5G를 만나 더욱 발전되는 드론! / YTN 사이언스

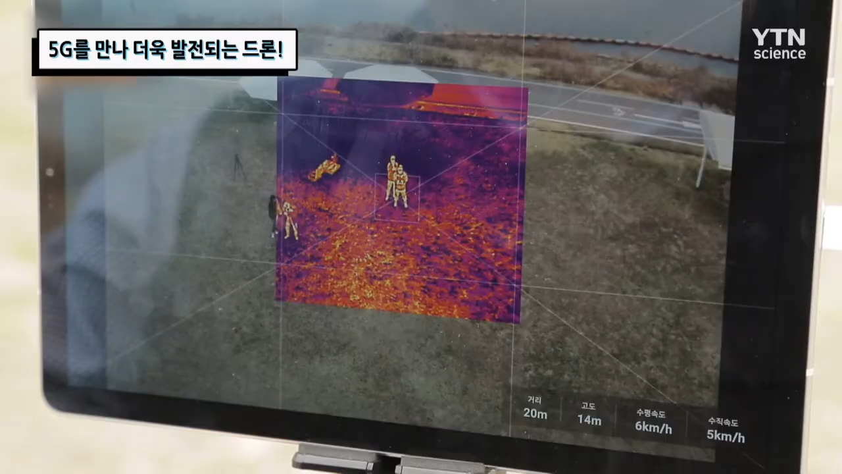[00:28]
드론을 활용한 관제 시스템은 기존에는 단순히 영상만 가지고 관제를 했었다면